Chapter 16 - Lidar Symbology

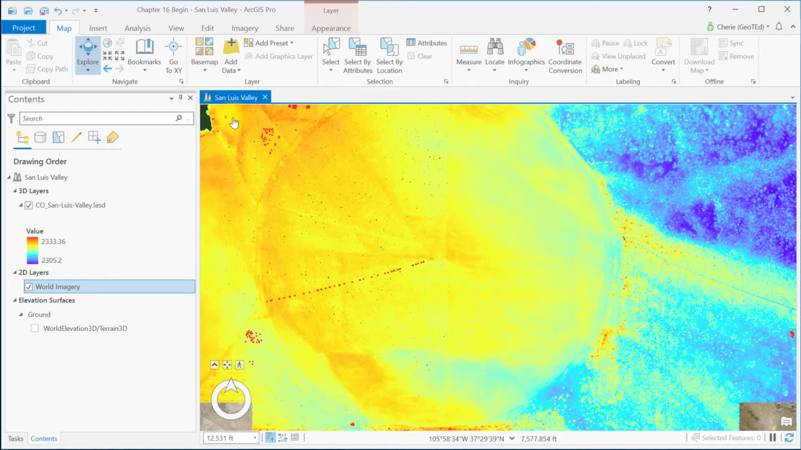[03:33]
Let's add the imagery base map. And let's use the swipe tool to compare the imagery base map to the LiDAR data. So let's select our LiDAR data, go to Appearance, and turn on the swipe tool. Let's just swipe through the image and see how closely these images match.
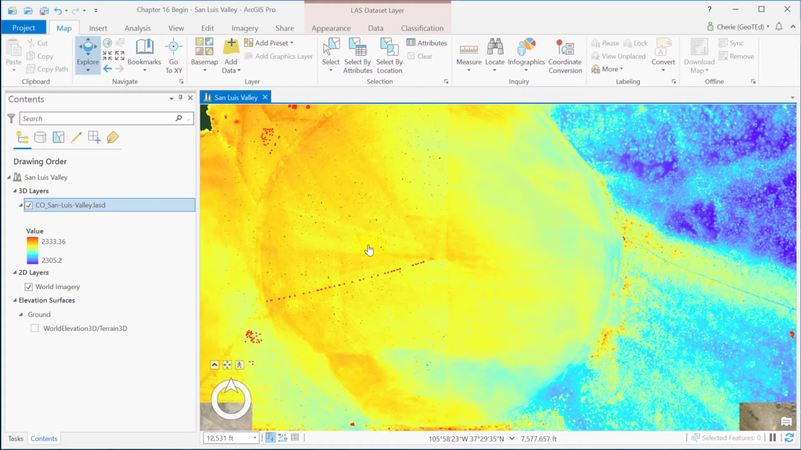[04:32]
Now back to the original message that the elevation value symbolized in contents is also the value of height for other features. Let's go ahead and pan east of the large square. So we're going to pan east of this large square
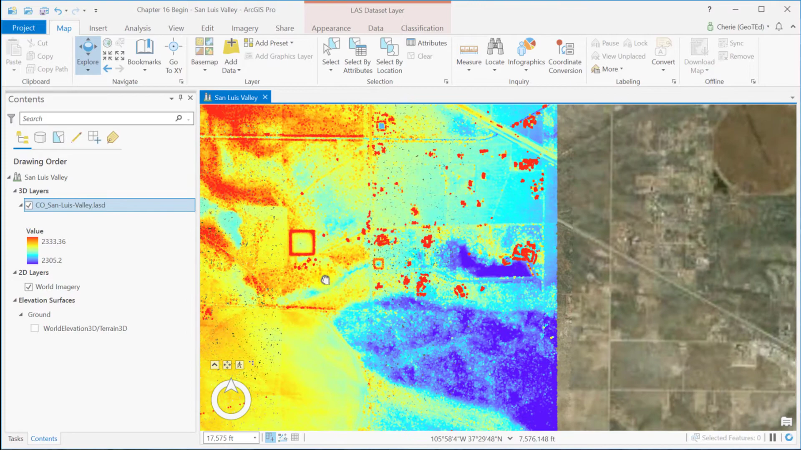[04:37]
over to this smaller square and this little house that we see down here.
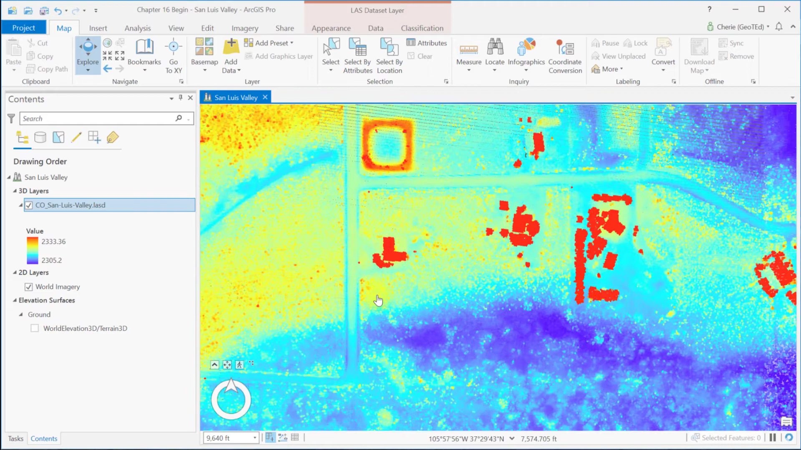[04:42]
We're going to focus on the roof line of the house and the trees. So let's look at what this looks like in ArcGIS, I mean in Google Earth Pro.
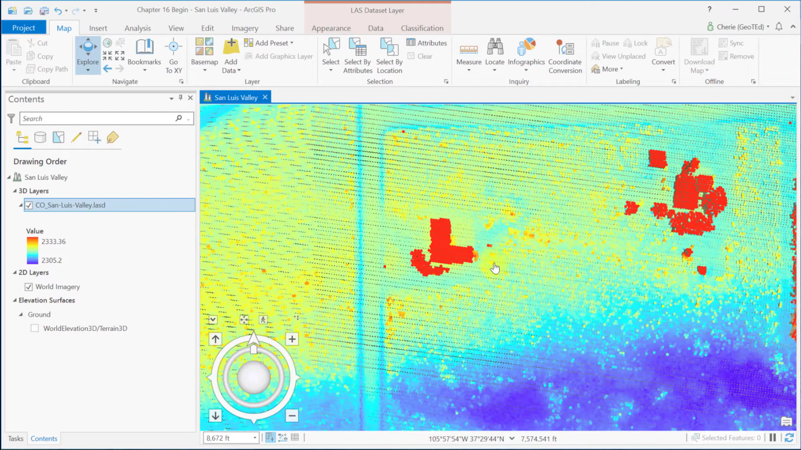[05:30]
I'm going to click this up arrow just so I can show the full controls. But I usually use my mouse for 3D navigation. So to sort of tilt this forward so we can see the roof of this house, I'm just going to hold down my center mouse button and push forward. Now let's identify a point on the peak of the roof. Or as close as you can find to the peak of the roof. The elevation reading here is 2,313.29 meters. Now we saw in Google Earth that the house has a driveway and a road and some bare earth.
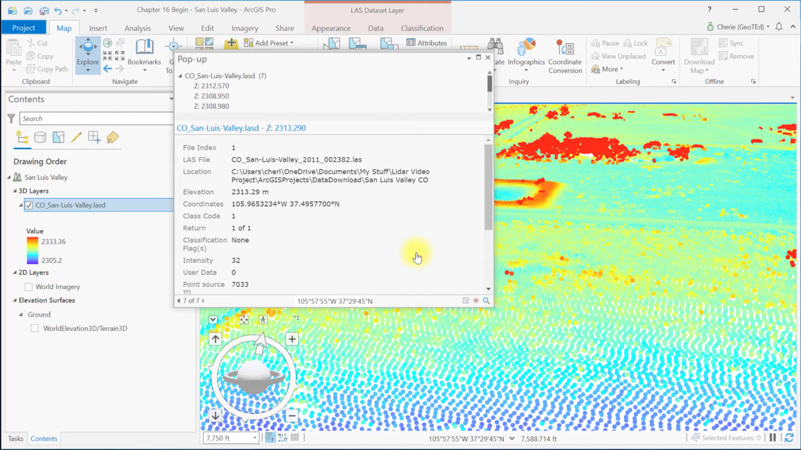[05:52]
Let's choose a point in one of these areas. So one of these areas would be the driveway.
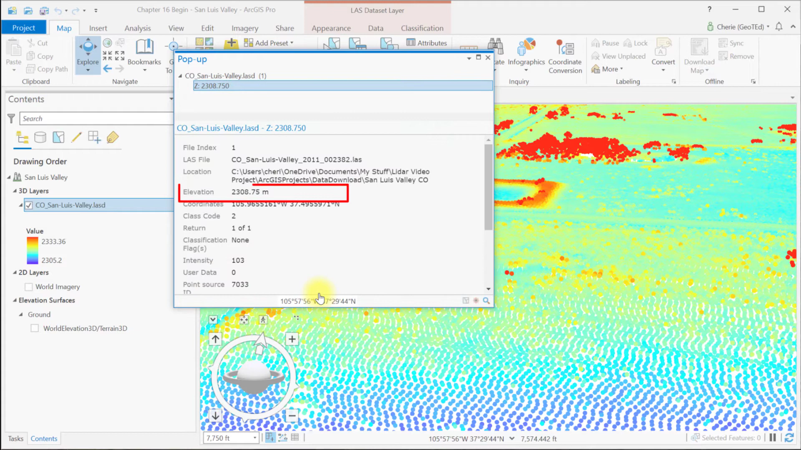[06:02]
And the driveway is 2,308.75 meters. This is a bare earth elevation point. The one that we would consider a bare earth elevation point. And LIDAR elevation is not necessarily just ground. It's just the height above ground of the point. So if the LIDAR data point cloud has been completely classified into ground, water, etc.,
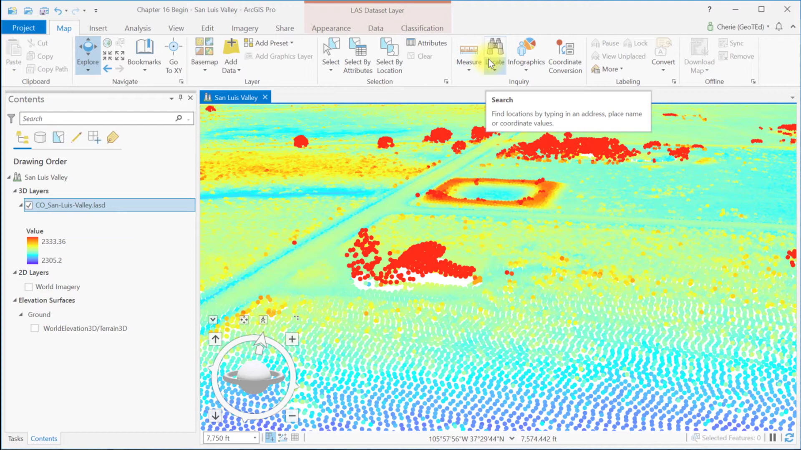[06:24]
and if you want elevation symbology to display only ground elevation, then you should use only those points classified as ground. Now let's change the symbology. I went ahead and zoomed back out to this layer. And if we go to Appearance and Symbology, let's change Draw Using to Classification.
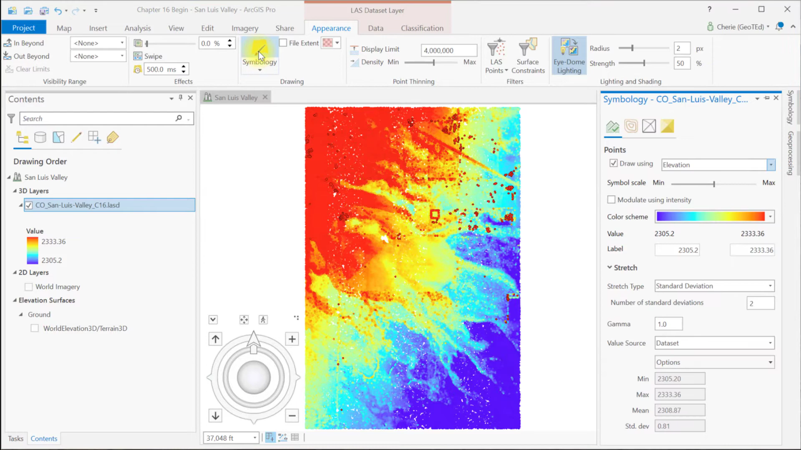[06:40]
This is so we can choose among the classifications of the LIDAR point cloud that we want to display. And we can change any of these colors that we see here the same way we've changed the colors of features in other chapters.
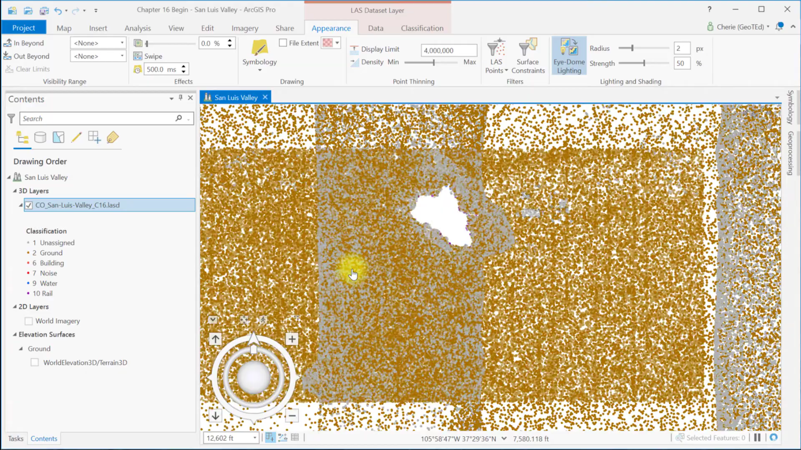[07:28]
So you see as we move in, we can see a few more colors in this empty area.
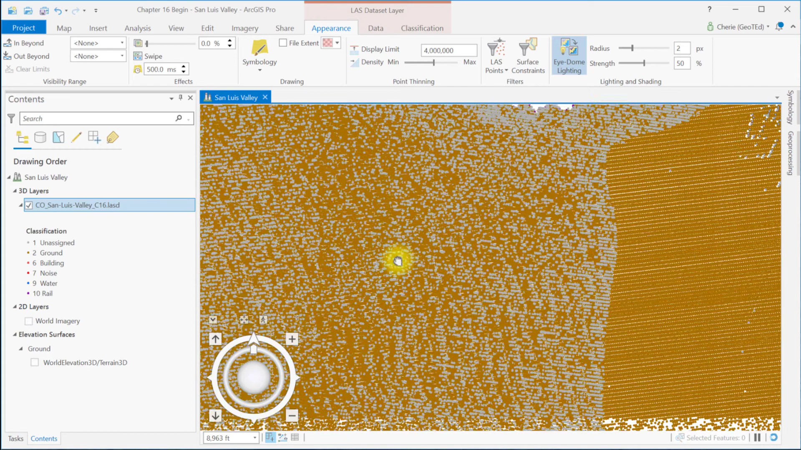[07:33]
This empty area is a body of water. You can check this in Google Earth if you want to. LIDAR pulses will not reflect back to the sensor when water is deep or clear or calm.
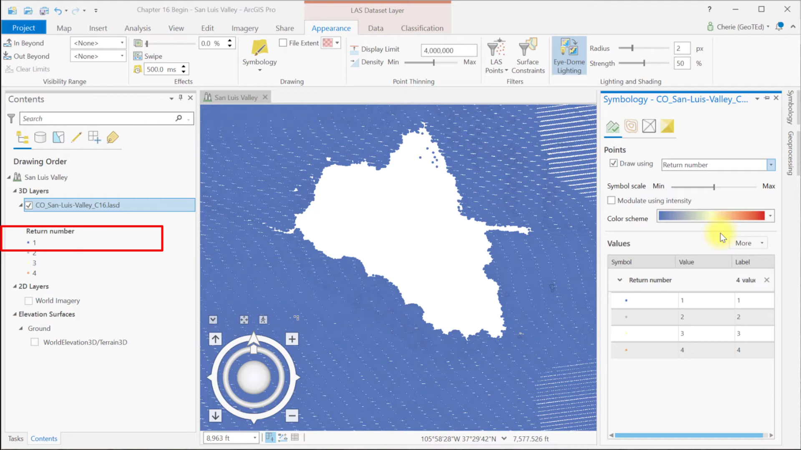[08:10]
it appears from what we see here that they were almost all first returns. Let's change the individual colors so they're more distinctive. And then we'll zoom into that house area where we were before.
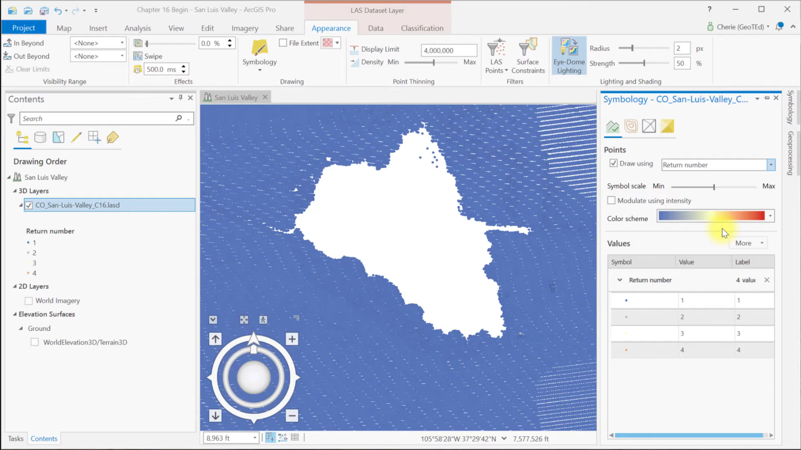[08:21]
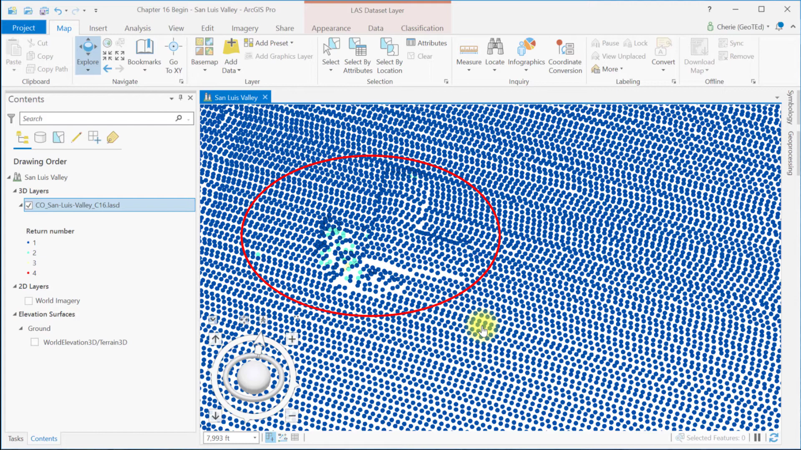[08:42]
So now we see probably about three different returns displayed first, second, and third. These areas of first returns could be a region of all bare earth or entire impervious surfaces or just a flat level surface of a roof. Let's try some other symbology options in the Appearance tab of the Last Dataset Layer Toolbar.
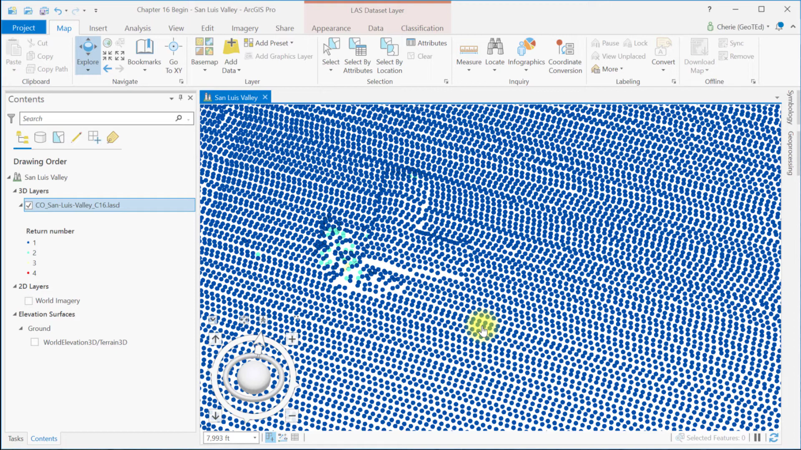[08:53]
So let's go up here to the Appearance tab of the Last Dataset Layer Toolbar. And now if we select Symbology, you'll see on the first row,
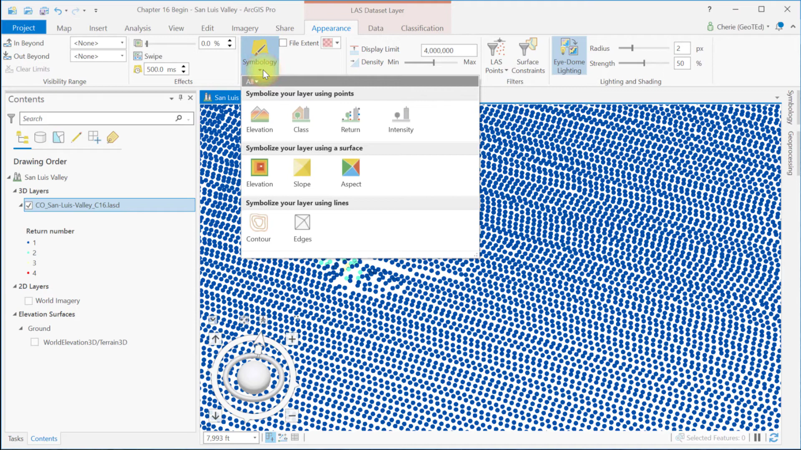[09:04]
Symbolize Your Layer Using Points, we get the same dialog box that we would if we were to click on it. Here's the same dialog box for Symbology.
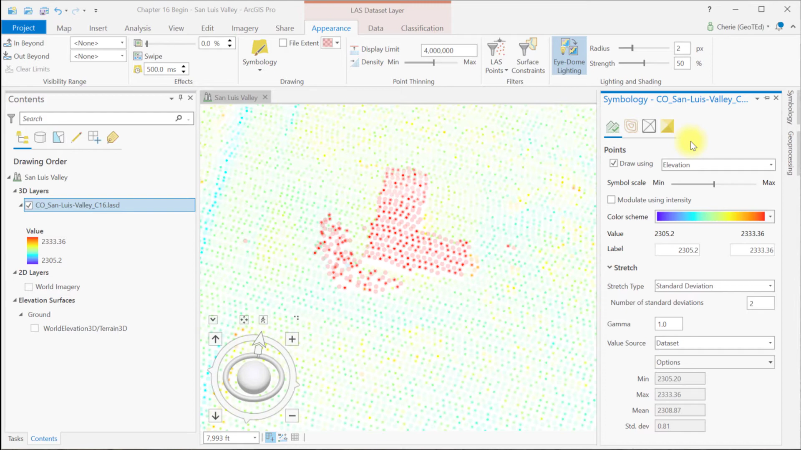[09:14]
If we choose Elevation from Symbolize Your Layer Using a Surface,
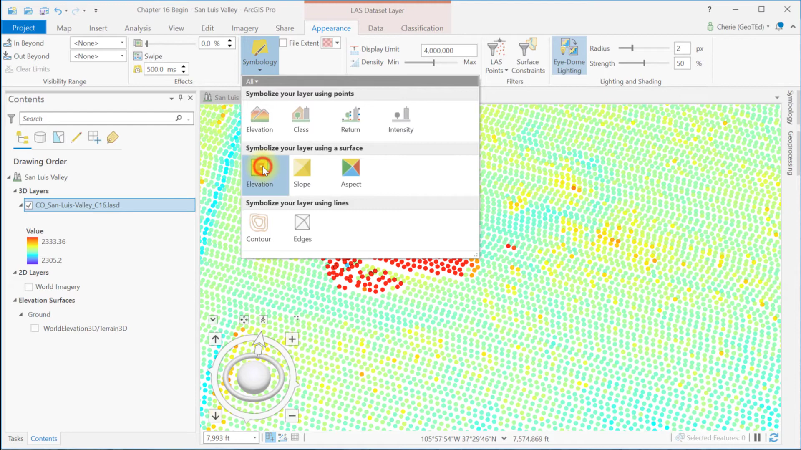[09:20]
we get the Elevation dialog box.
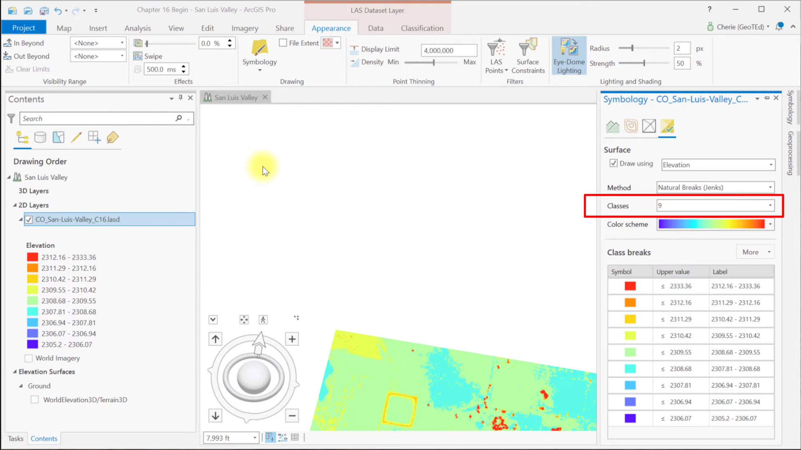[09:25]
This classifies the elevations into nine ranges of values. And again, the number of classes could be changed over here in this dialog box if you want to. Now let's change the display to Ground Points Only. We're going to use this here. There are a couple of ways of getting there.
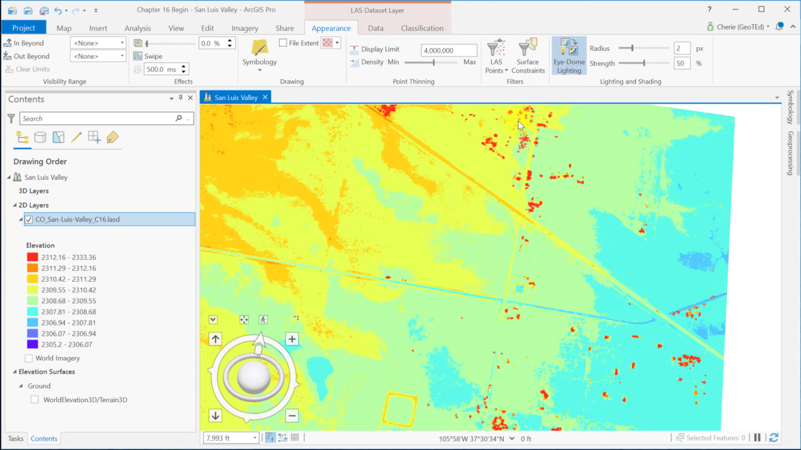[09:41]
We also talked about that in Chapter 15. So now you can really see the difference between the last image and this one, All Points, and Ground Only Points. There are no roof lines and the vegetation is missing here.
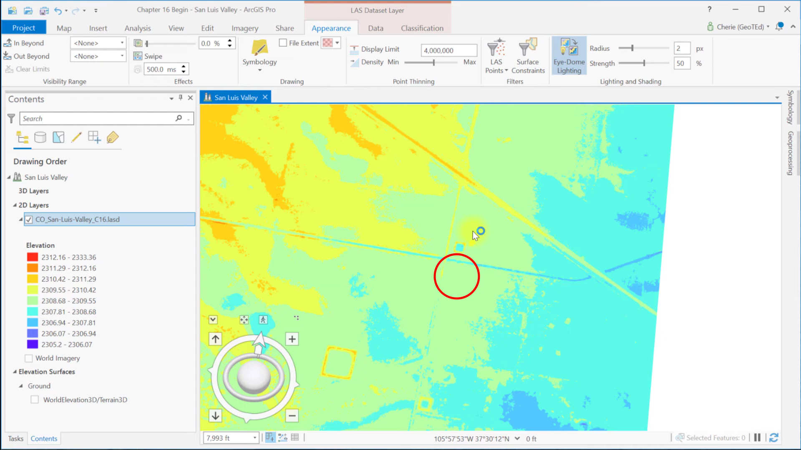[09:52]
Now let's try symbolizing the layer using a surface, a slope.